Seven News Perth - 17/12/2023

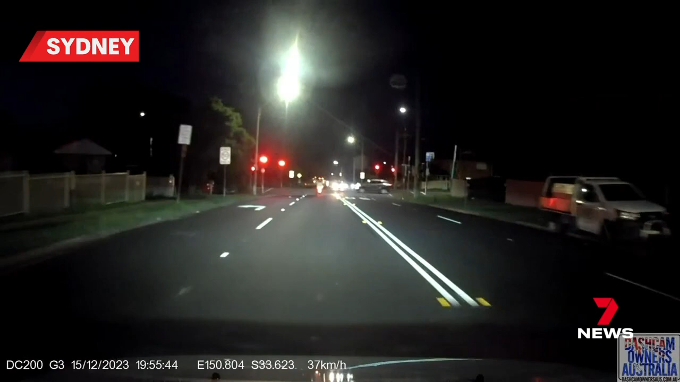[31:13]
A driver and passenger in the car behind had just been talking about how difficult his job must be. I'd never want to do it on a scooter. How dangerous. Just because someone knocks you off the bike. Seconds later, the rider veers into oncoming traffic and someone does.